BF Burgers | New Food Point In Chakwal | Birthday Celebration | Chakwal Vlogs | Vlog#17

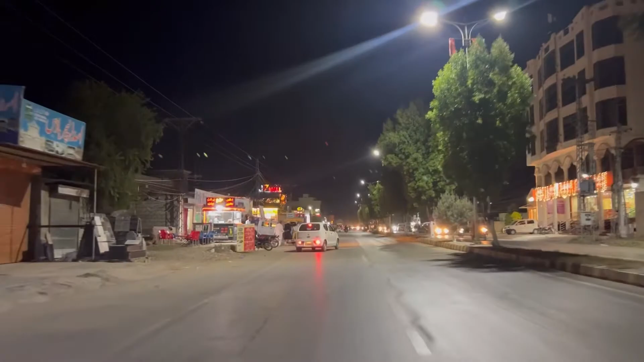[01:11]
تو دوستو بالکل فوڈ پوائنٹ کے ہم جو ہے قریب آ چکے ہیں بی ایف برگرز جو ہے اس کا نیم ہے یہاں پہ آپ دیکھ سکتے ہیں بہت ہی کمال کا جو ہے دوستو یہ سٹال جو ہے اور آپ یہاں پہ ساری چیزیں دیکھ سکتے ہیں